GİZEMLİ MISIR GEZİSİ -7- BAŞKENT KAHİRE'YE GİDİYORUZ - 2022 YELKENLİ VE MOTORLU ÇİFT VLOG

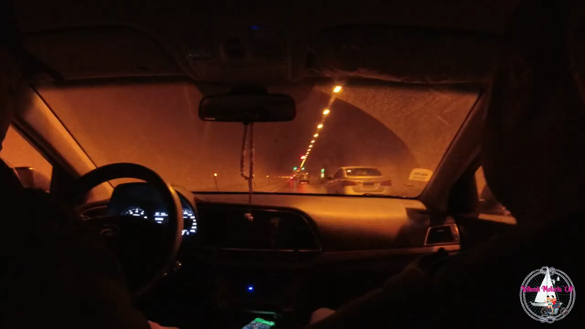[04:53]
Tünele girdik eski Kahire'de, yani kadim Kahire. Onun altından Elazar tüneli.